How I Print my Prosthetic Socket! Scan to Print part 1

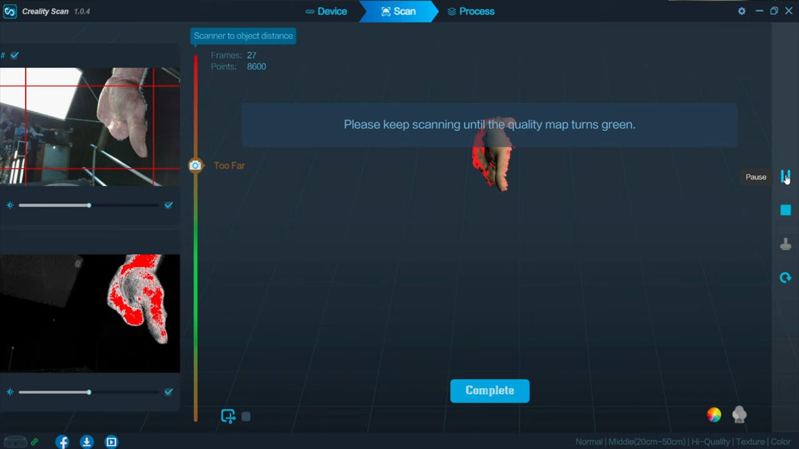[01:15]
So now we just start moving it around making sure that we're staying in perfect and we want to maintain in that square bounding box.
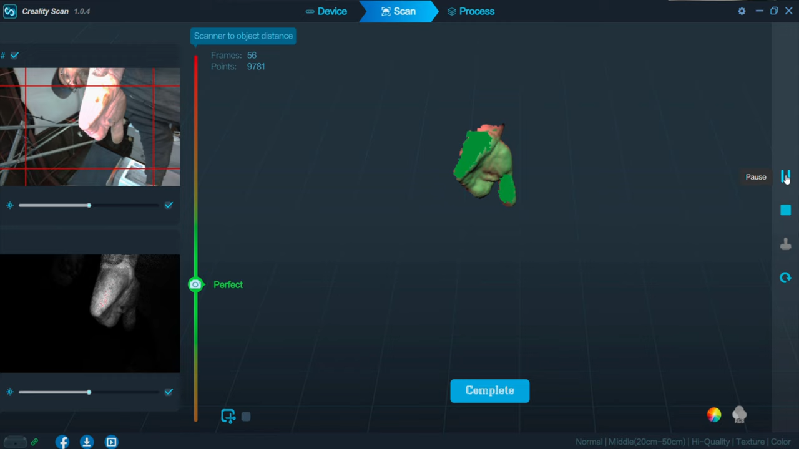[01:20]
Okay so as you can see we're starting to turn everything green.
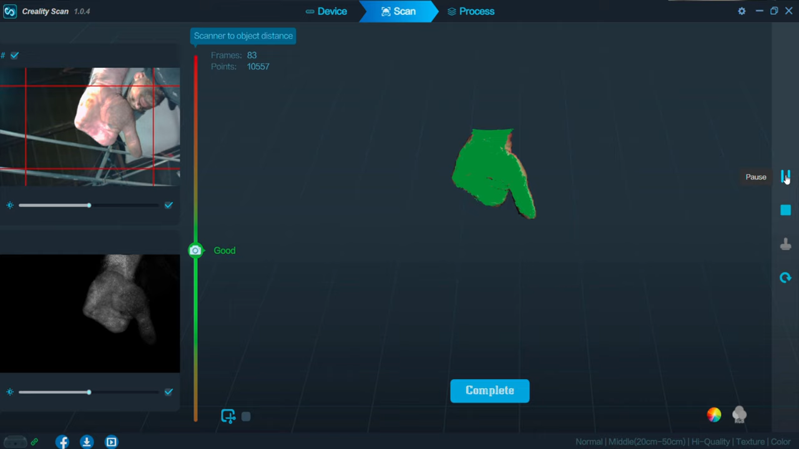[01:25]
We're looking for a dark green as opposed to that light green.
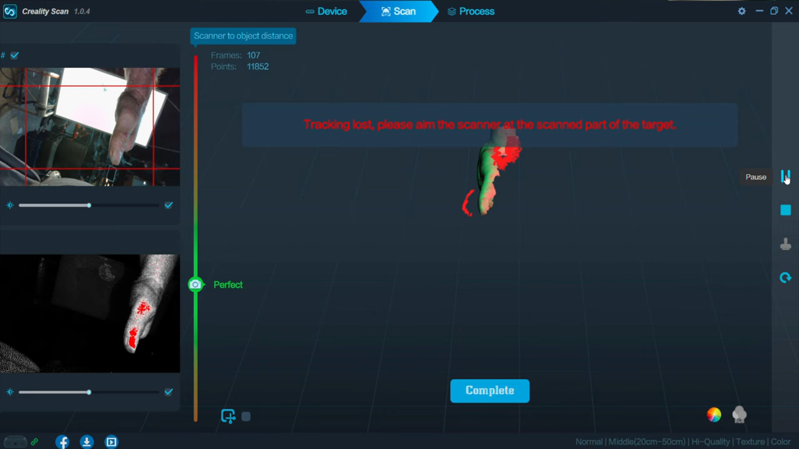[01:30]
Now each time we're going to go just a little bit further around.
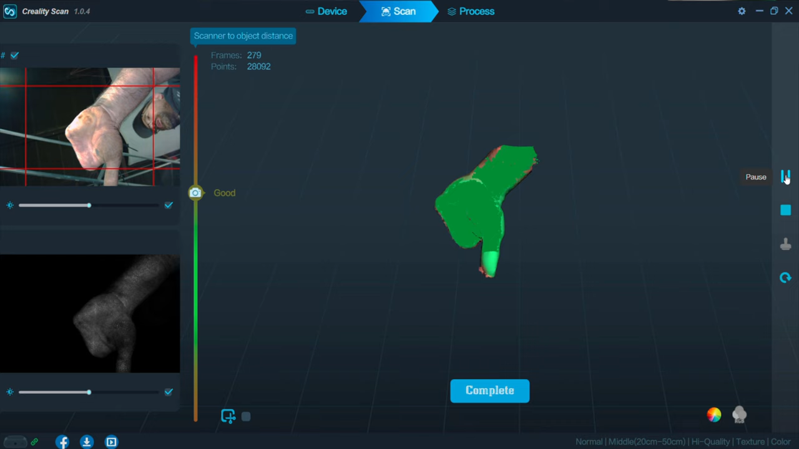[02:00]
Want to get more into there.
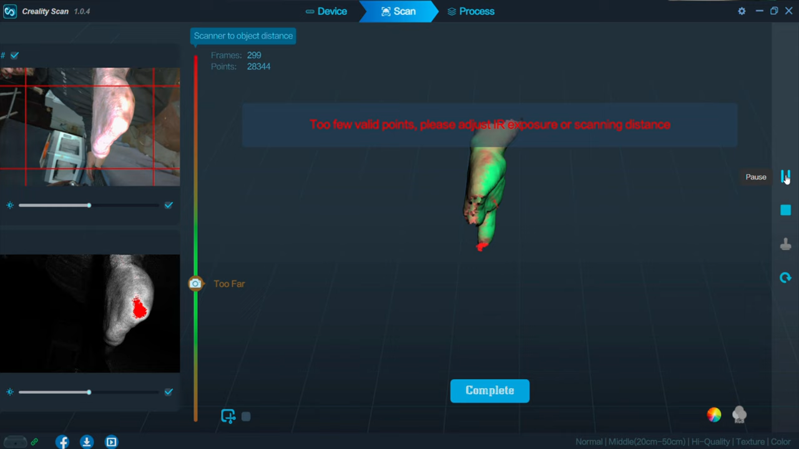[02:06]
So now we're going to go for the end of my residual limb.
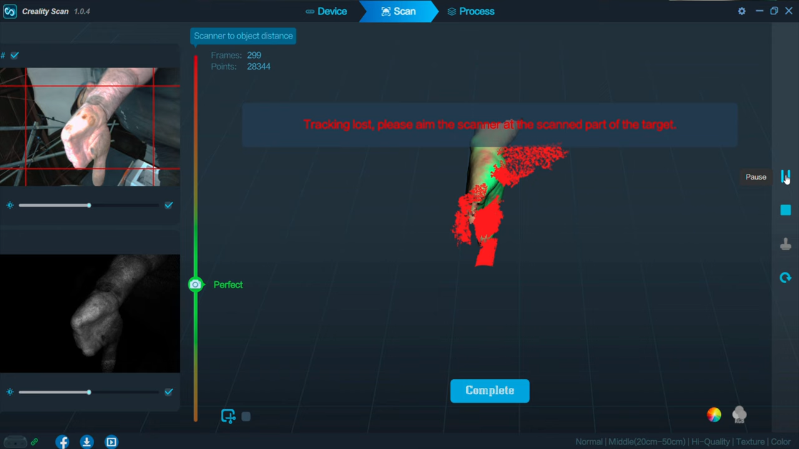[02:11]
Okay so we lost our tracking. We need to go back down here.
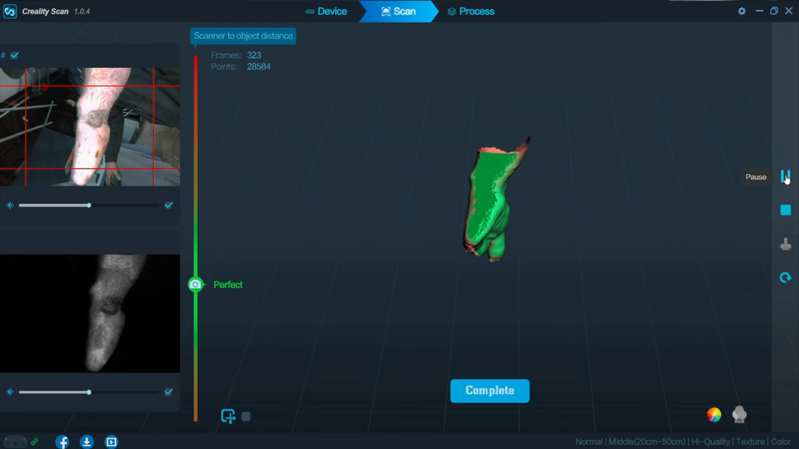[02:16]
We'll come up and over and around.
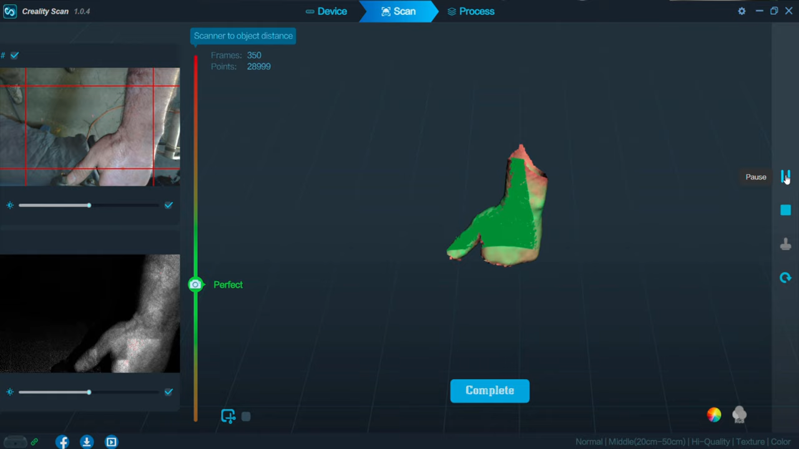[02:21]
Okay now I'm going to move my arm just a little bit farther forward and I'll start scanning a different area.
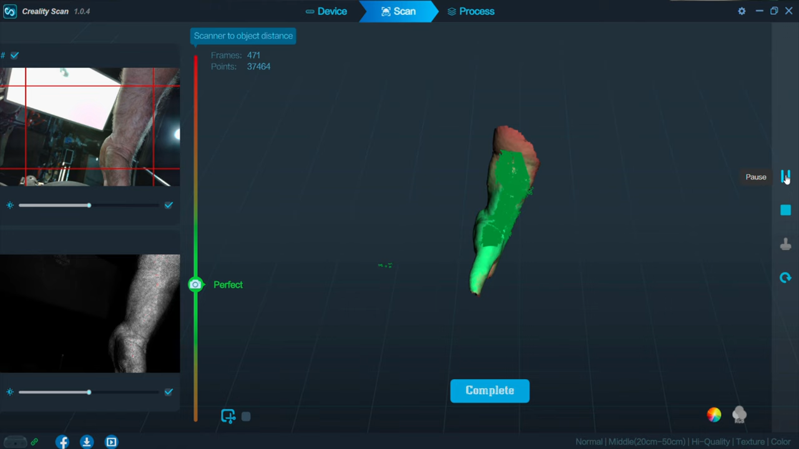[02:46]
really good for capturing scans just by myself.
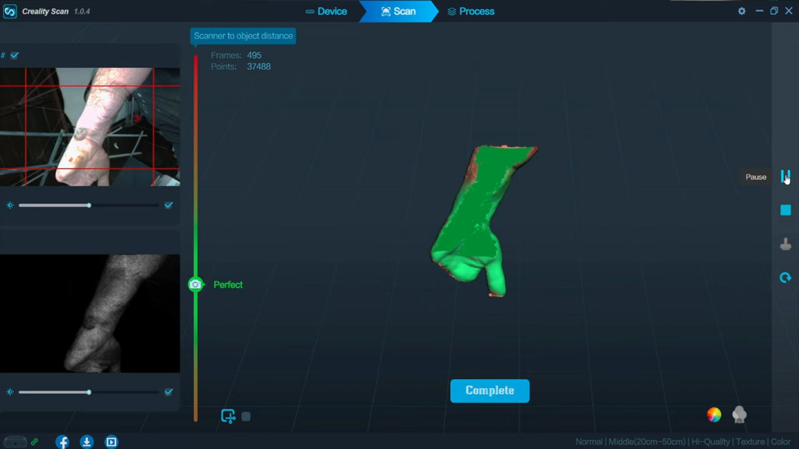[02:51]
So now I need just a little bit more of the top back of my hand right there.
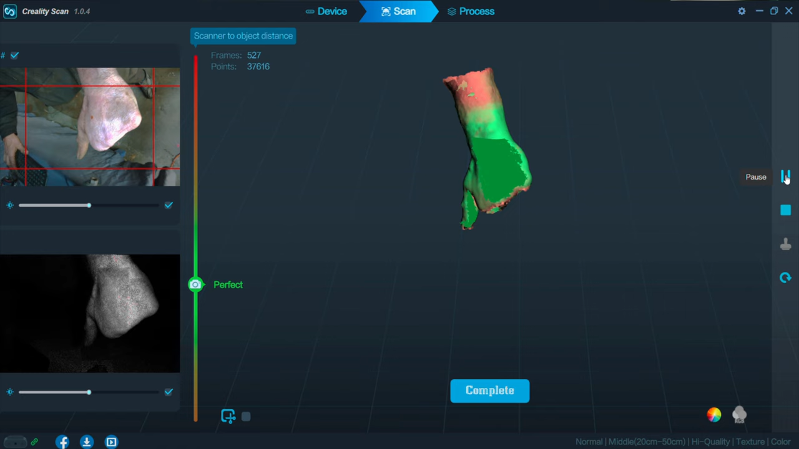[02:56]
So I'll wait for it to finish where it stops doing
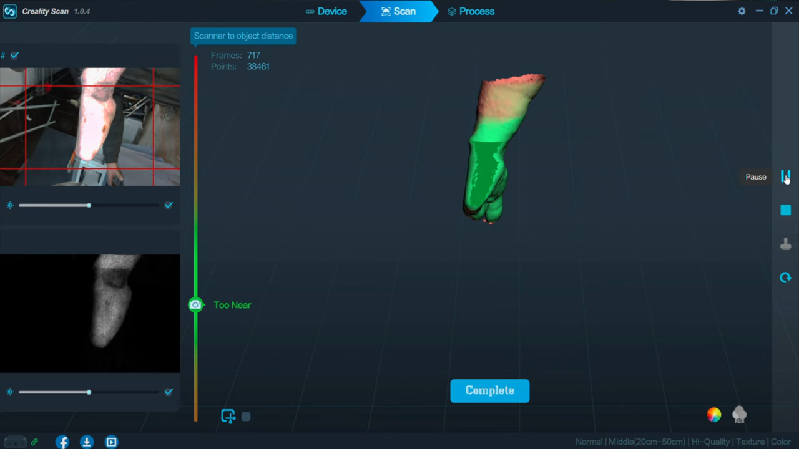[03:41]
we're pretty dark green through the entire area.
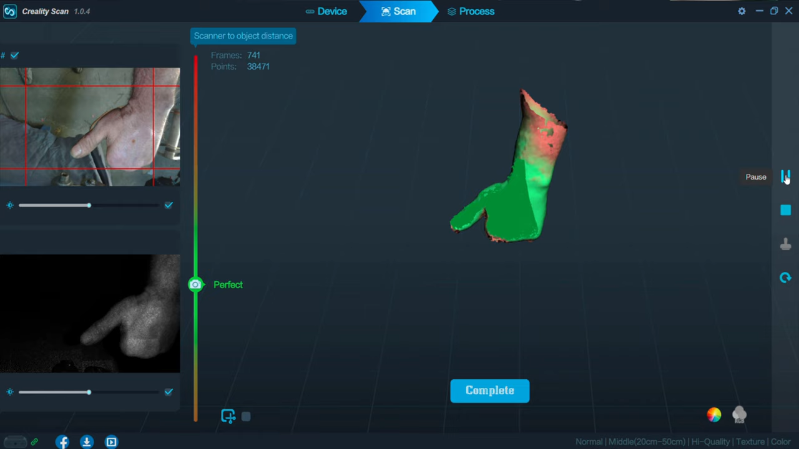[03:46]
Make sure that I get make sure that I'm in the bounding box.
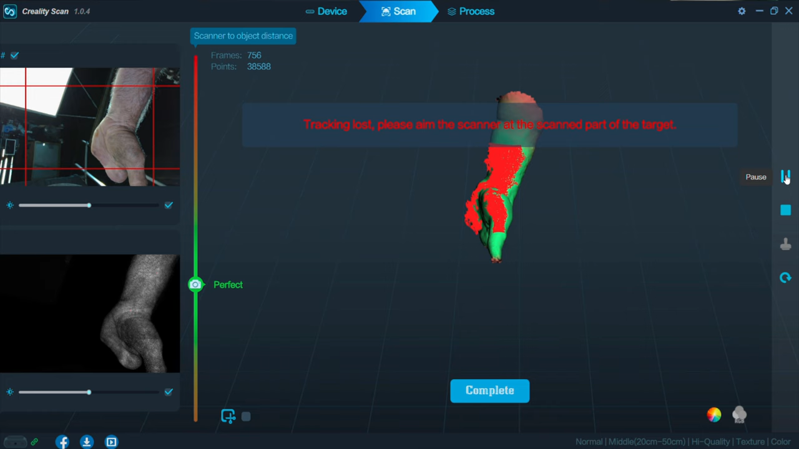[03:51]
We'll get back to the underside and then we'll
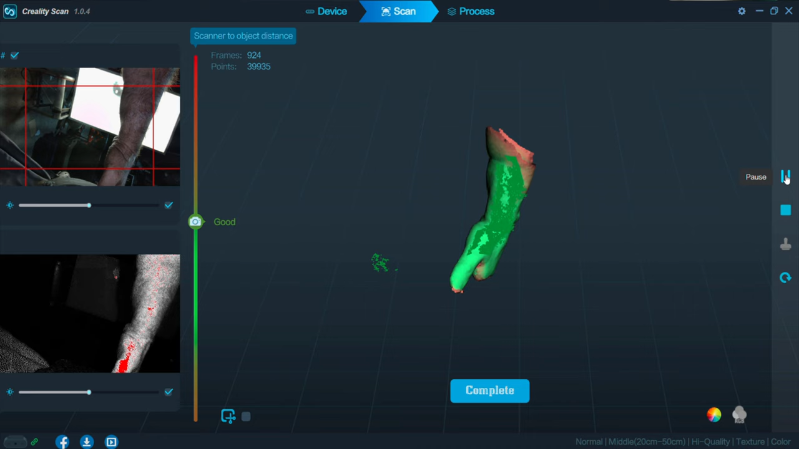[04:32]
okay so I'm back in the center. I want just a little bit more of my forearm.
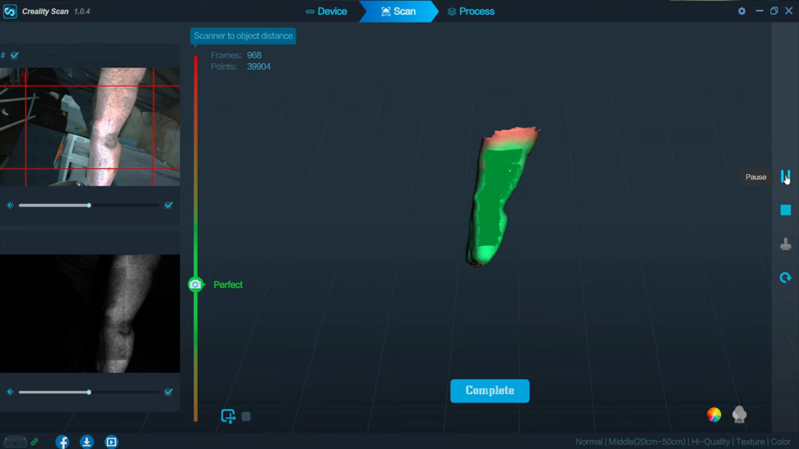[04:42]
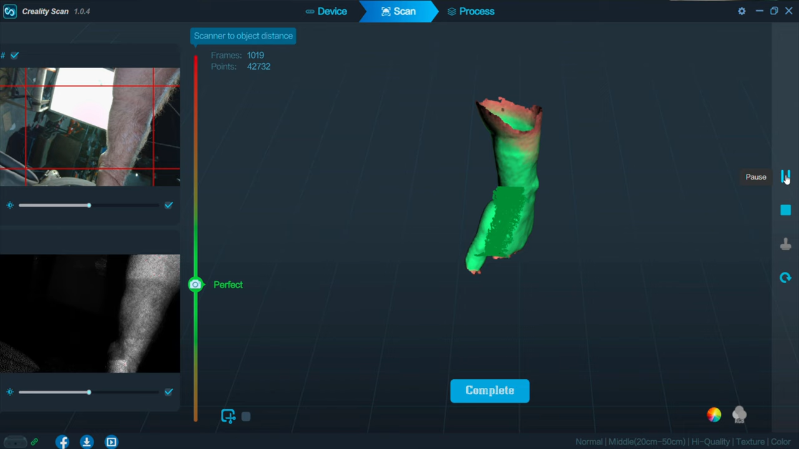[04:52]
Okay so right now we're at we're at 1,045, 1,050 frames and 42,000